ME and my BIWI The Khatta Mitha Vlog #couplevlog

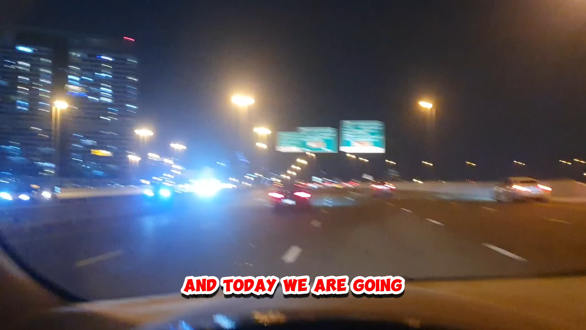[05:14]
This is Dubai Design District Today we are going on a different road We have also gone from here, but we don't have to show you The speed limit is little here,
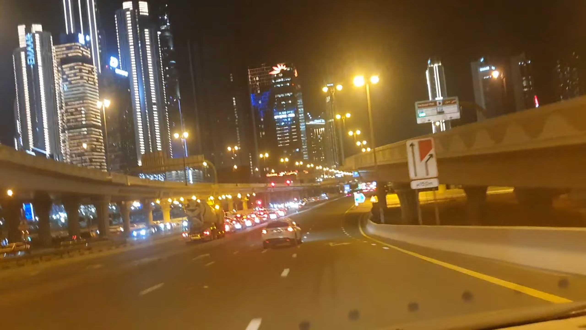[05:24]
but this road is almost empty If you just look behind me,